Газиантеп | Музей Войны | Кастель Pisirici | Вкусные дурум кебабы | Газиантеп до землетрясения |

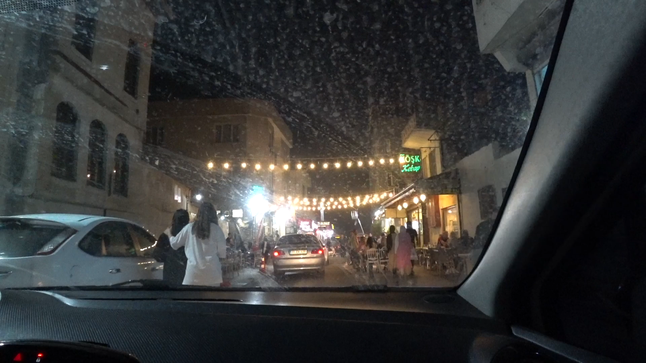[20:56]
Простите нас за наше грязное стекло. Мы уже неделю в пути.
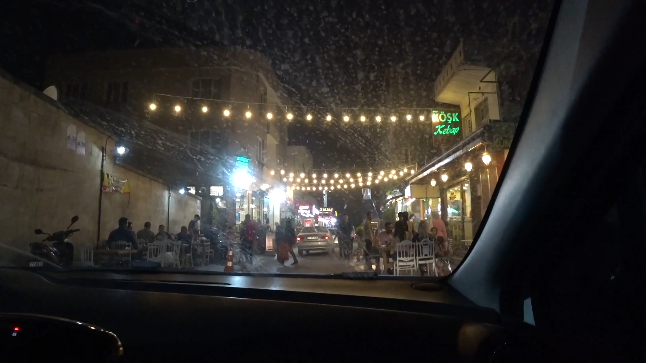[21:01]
У нас не работает эта штука. У нас не работают дворники. Нет, дворники работают, а мывалка не работает. А, они еще местами поменялись. Да, еще местами поменялись.
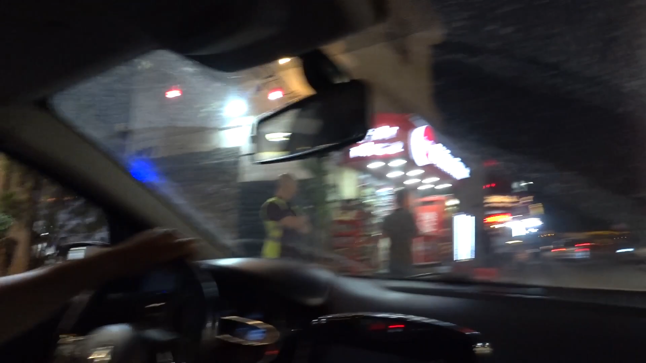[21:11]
Они короткие, поэтому вот тут такое окошко выцарапывают.